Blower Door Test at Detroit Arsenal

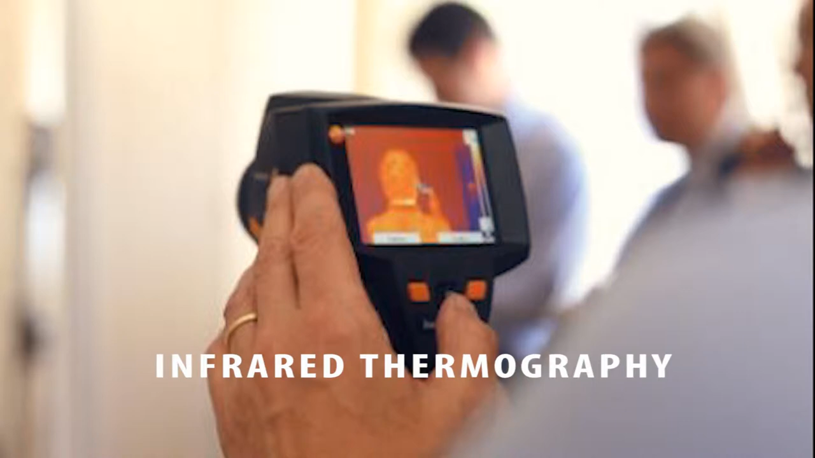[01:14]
Infrared thermography was used to determine air leakage pathways using ASTM E-1186-03,
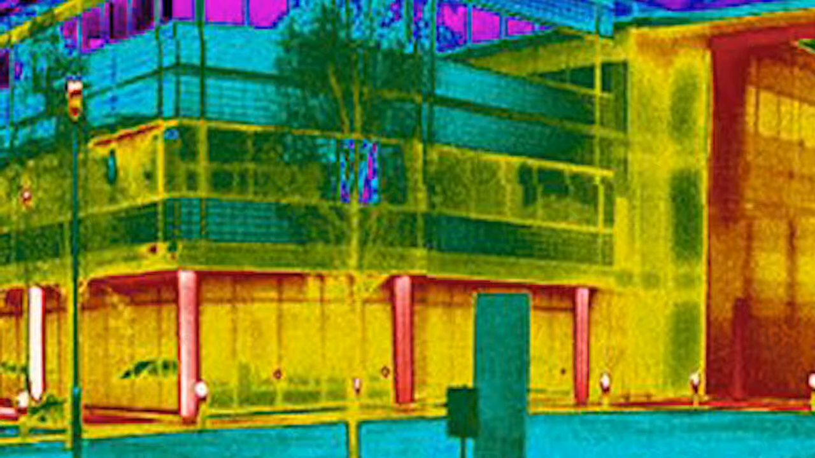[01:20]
standard practices for air leakage site detection in building envelopes and air barrier systems.